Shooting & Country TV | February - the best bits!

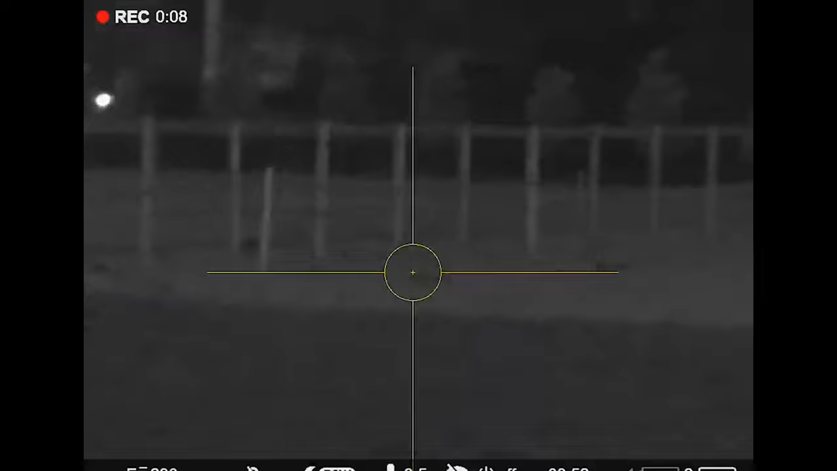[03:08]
Now, is that a rabbit or is it a flop?